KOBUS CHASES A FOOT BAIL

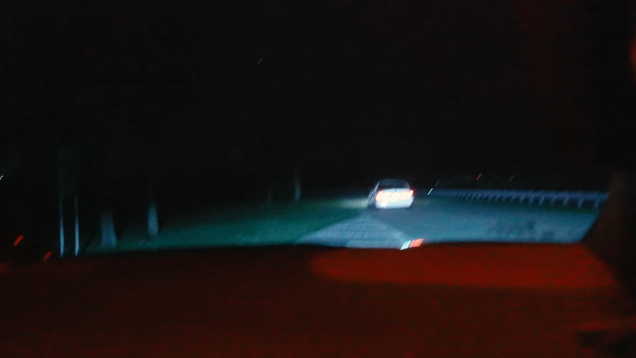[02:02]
Hey, T, this guy went straight through the stop sign.